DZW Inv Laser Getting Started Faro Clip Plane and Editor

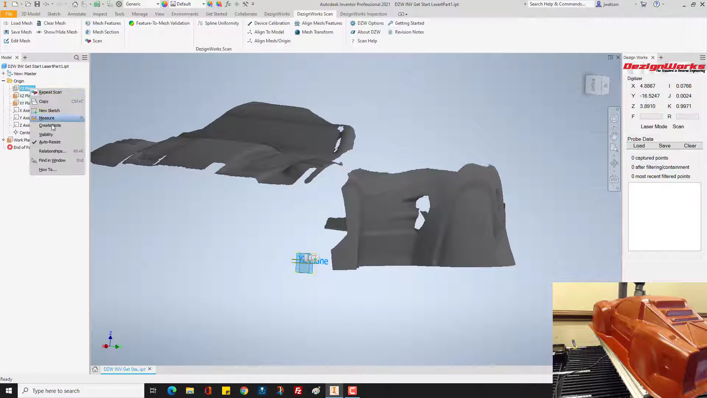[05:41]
move on these other ones so again it doesn't matter which one it is or she created one so you could say 3d
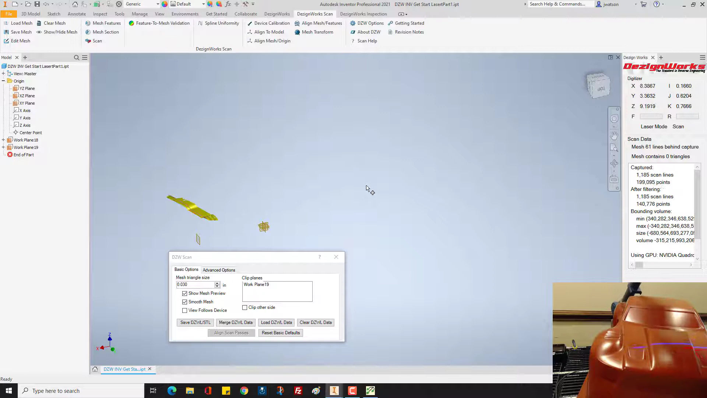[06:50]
scan up here and you notice you won't have any data behind there it's
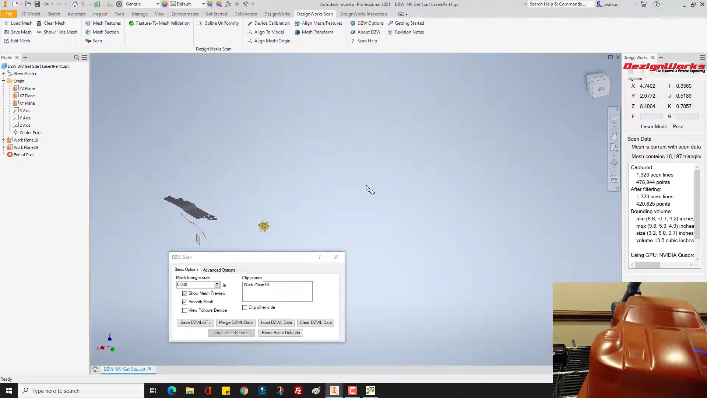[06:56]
a really great great way to clip it off let's
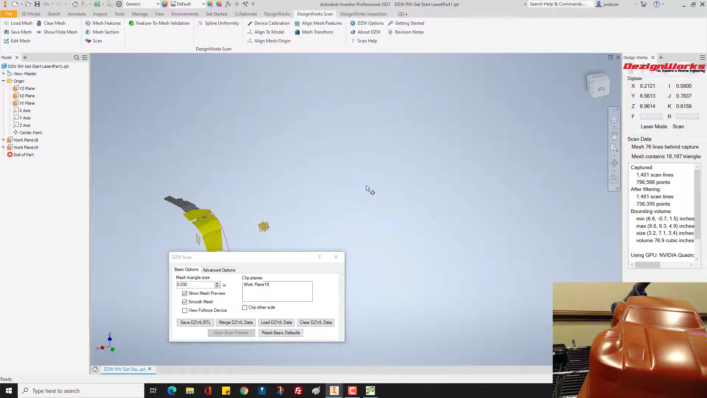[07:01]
stop and zoom out for a minute and
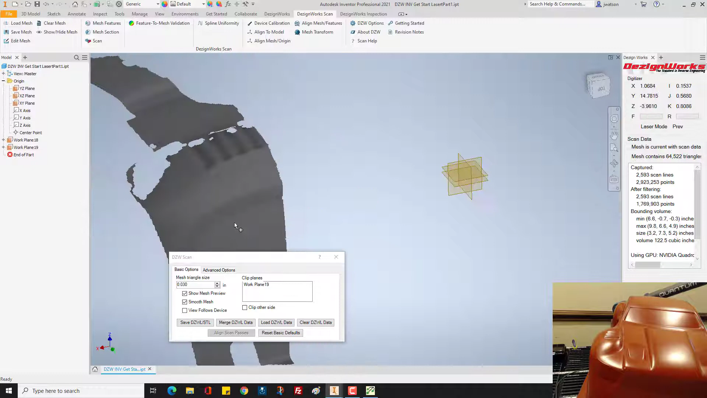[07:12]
you can move the little property box anywhere you want so if you didn't want that um scanned anywhere else make a clip plane even
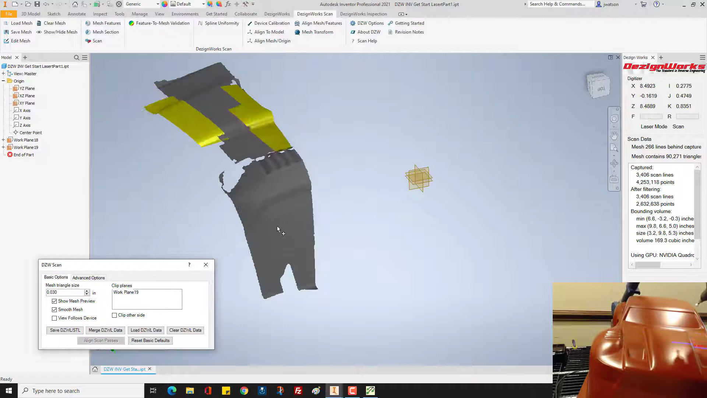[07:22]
here we'll about we'll split it put the plane notice I'm on one side of it you'll see the preview line on the screen shows the exact line where you scan
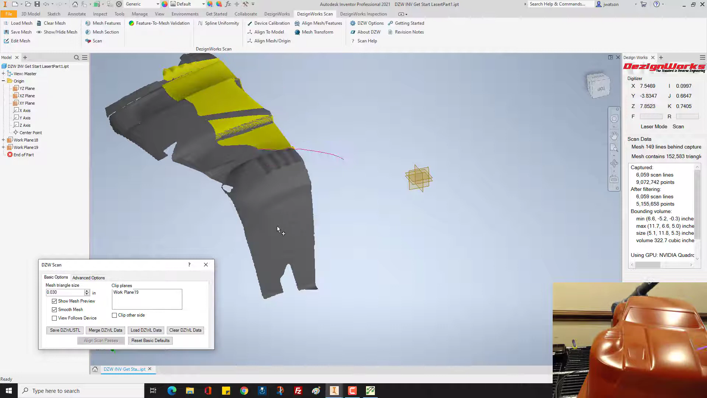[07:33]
we'll spin this around a little bit so nice again that planes infinite so if we come on the other
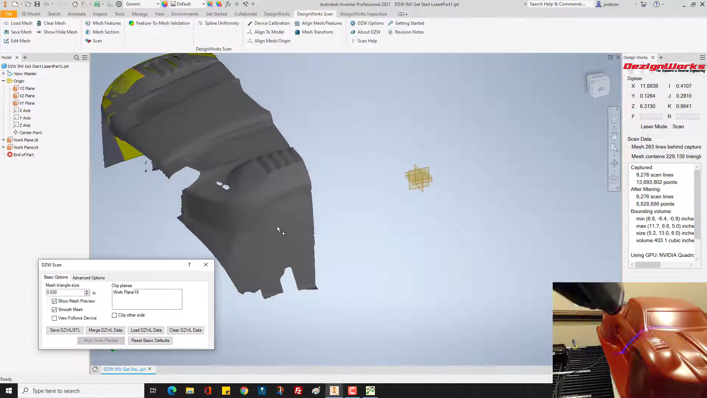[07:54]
side of bit it it's still gonna clip it off so handy
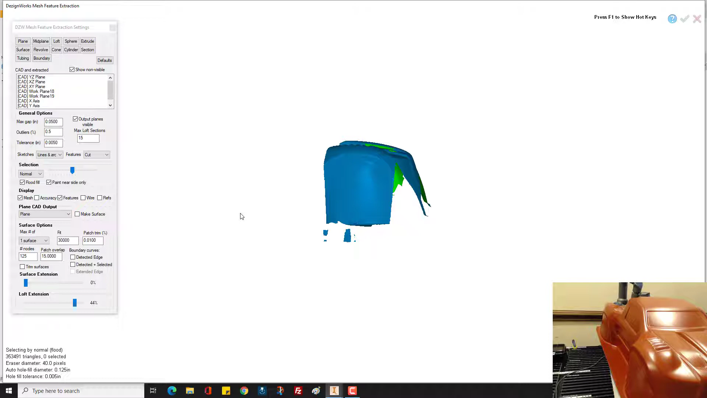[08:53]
things off you can hit f1 and the hot keys will come up so let's say you want to clear some of this off yourself and this is
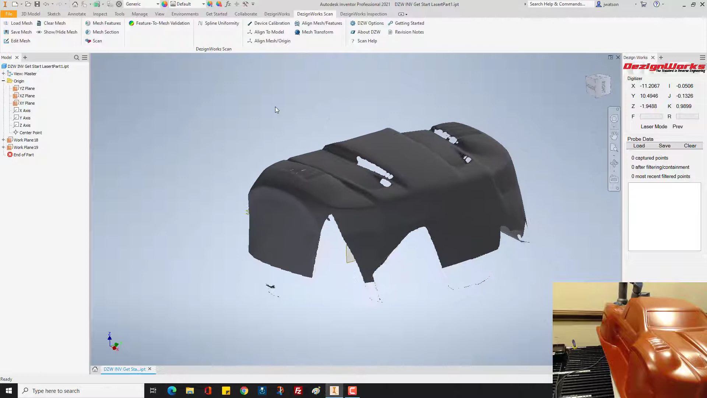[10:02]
the other editor so there's another editor called edit mesh this is where you can permanently
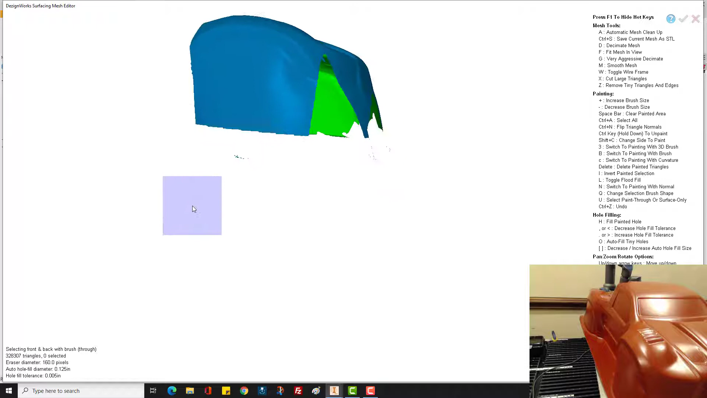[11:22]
we still got the table so you can simply hold on left mouse key and drag it around and get rid of things you don't want I remember right now I have it on painting through so if it was aligned up correctly it would paint through the part hit the delete key to remove things let's take a look at it again let's say you want to get this on
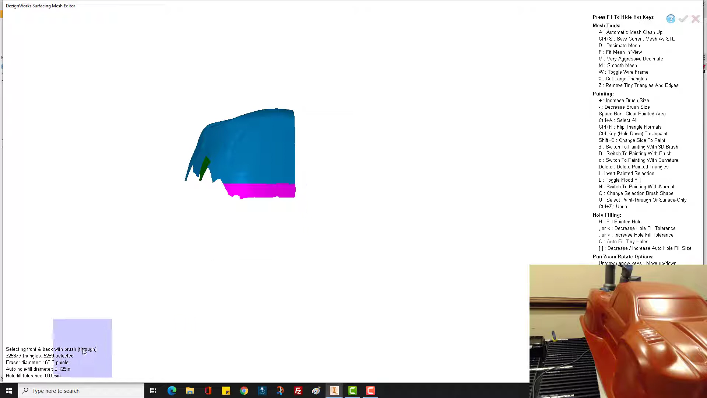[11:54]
both sides if you're on have the U key selected down here it says through it'll actually cut all the way through the part we'll go a little
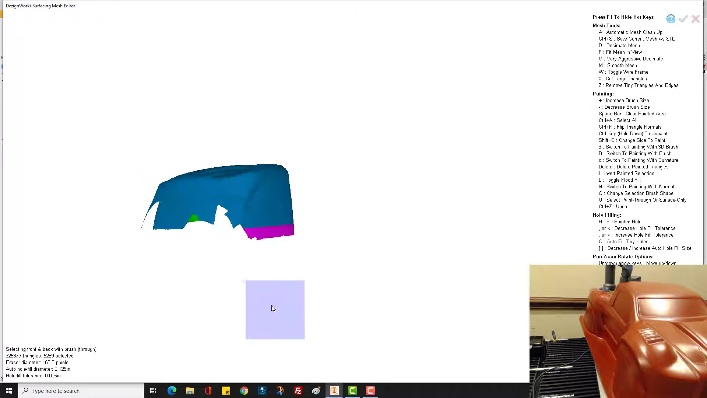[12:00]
higher we'll say delete so cut off on both sides